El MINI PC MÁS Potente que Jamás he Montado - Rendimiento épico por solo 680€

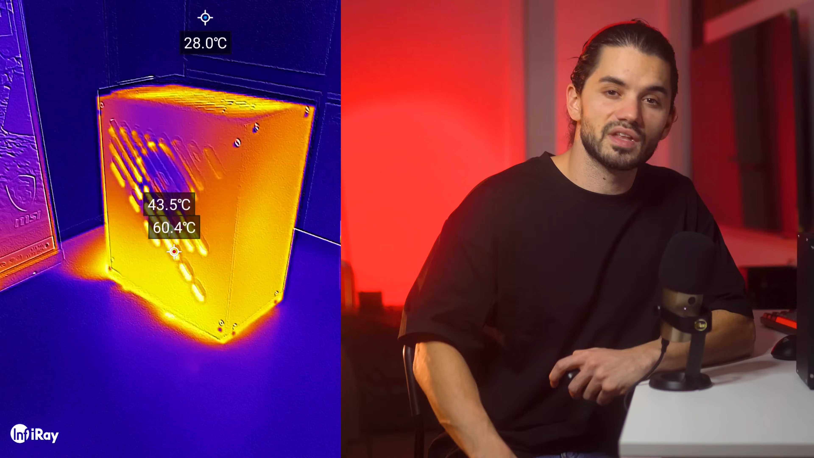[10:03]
On screen: spot 28.0°C
Se nota a través de la cámara térmica como la fuente se calienta bastante, justo ahí abajo en la parte inferior. Aunque el ventilador Noctua que le hemos puesto hace muy buen trabajo y podemos ver el trazado del aire caliente que saca de su interior.
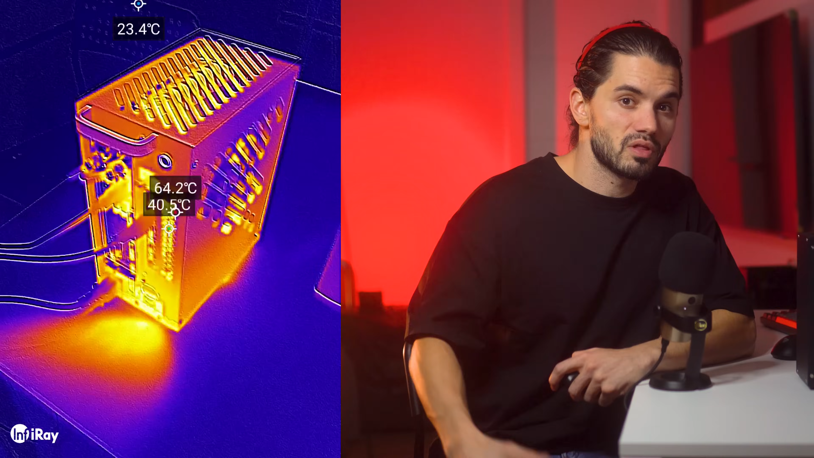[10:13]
Y en números, la temperatura máxima que tenemos con la curva de ventilación optimizada y exprimiendo todos los componentes al 100% es de 88 grados en el procesador y de 77 en la tarjeta gráfica, repito, sin tener ventiladores al 100%.